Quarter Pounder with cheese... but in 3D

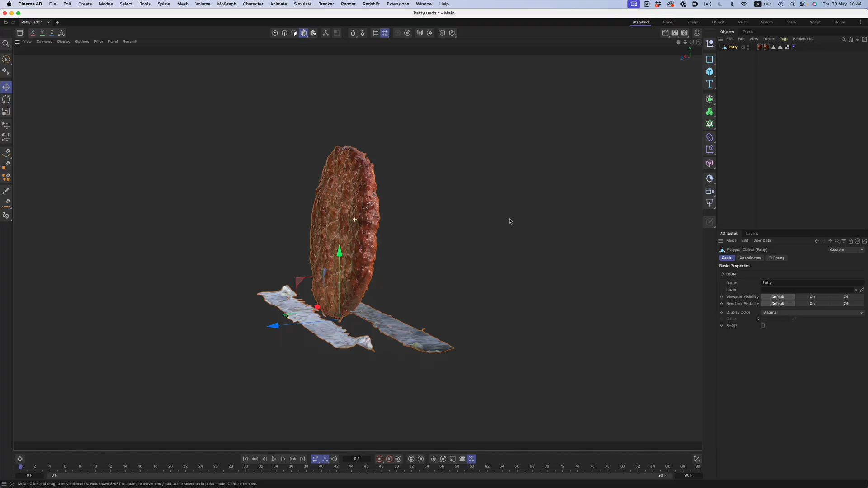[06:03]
The scan uses 175 pictures in total, and for what it is, I think it turned out great.
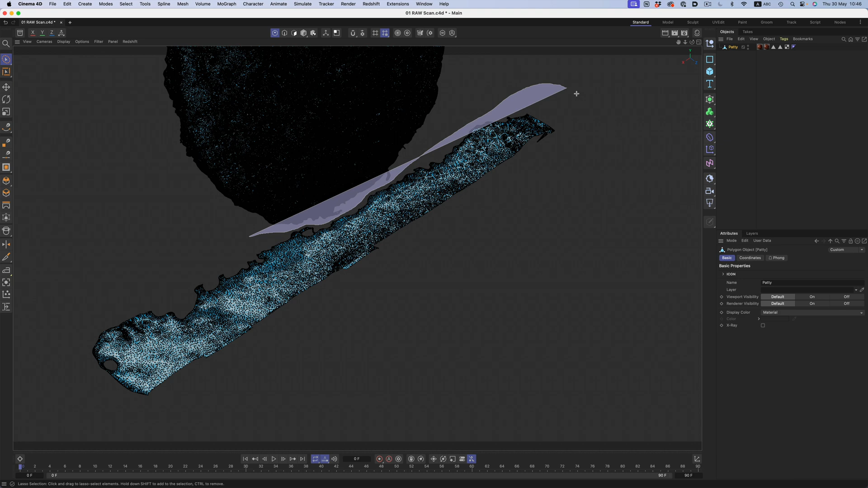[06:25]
The tape is very easy to get rid of since it's just a matter of selecting the polygons and deleting them.